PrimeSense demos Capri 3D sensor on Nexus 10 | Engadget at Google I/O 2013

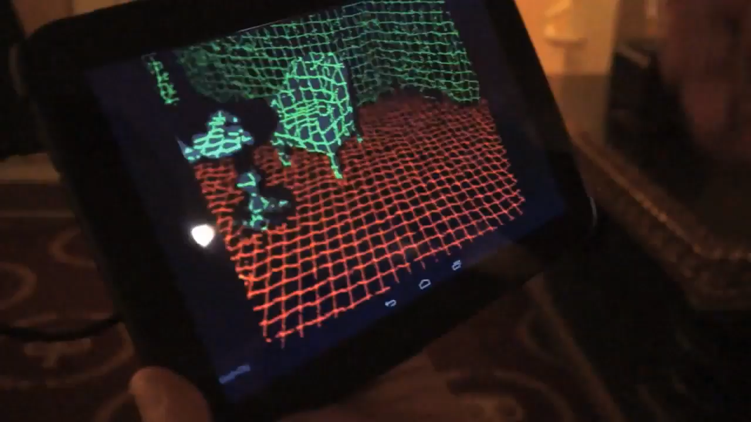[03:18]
create the amazing UI okay you can see here the device is actually seeing everything in 3d okay so you can see it
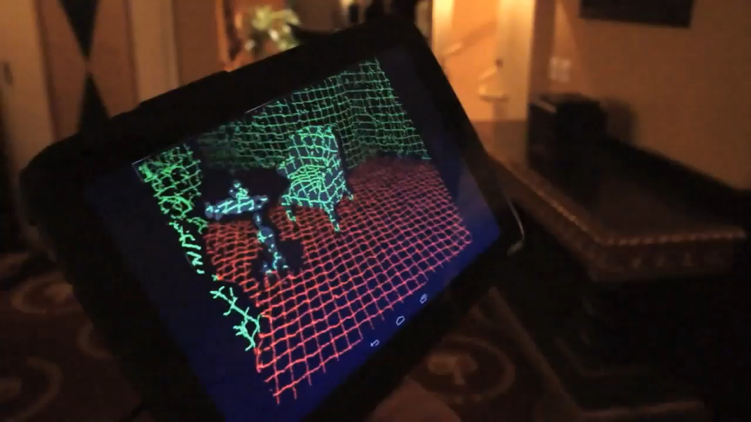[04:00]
girl's height I'll just touch the screen and immediately I get the height and